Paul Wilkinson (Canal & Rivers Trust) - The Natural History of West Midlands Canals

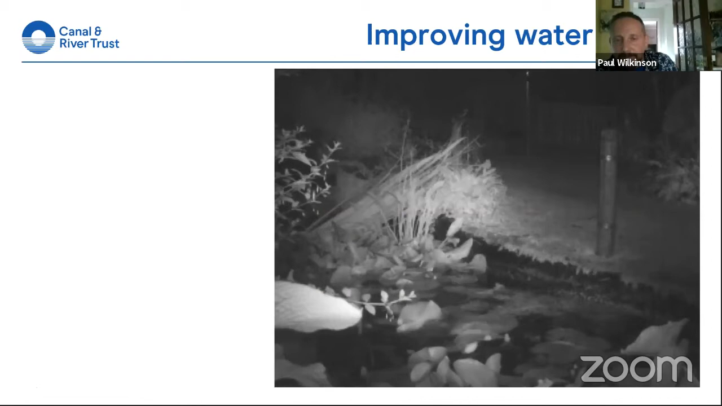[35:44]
that's meant that the otter is now back through our area um after a huge decline
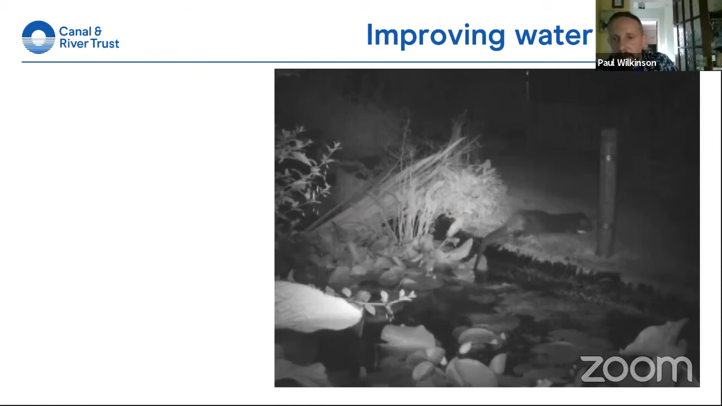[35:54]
catastrophic decline with ddt and persecution and but now has reached all most of its um former strongholds and um is actually back on the canal network this picture was taken um on the staffordshire and mustachie canal again not too far away from where we are down at kimber